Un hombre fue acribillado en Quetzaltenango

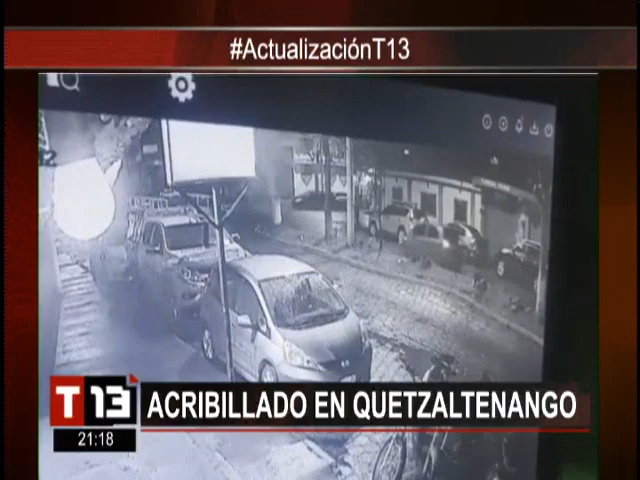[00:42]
Vamos entonces con las imágenes captadas por una cámara de vigilancia. Ponga atención a lo que va a ocurrir al centro de la pantalla. Es el momento exacto en el que este hombre es asesinado a balazos. Tal parece que ya venía escapando del sicario. Le dispara, cae al suelo. El hombre que le dispara va tras él y pese a verlo ya en el suelo, le sigue disparando al menos en ocho ocasiones ya en el suelo. Impresionante, increíble, pero sobre todo indignante la manera en que operan los delincuentes en este país.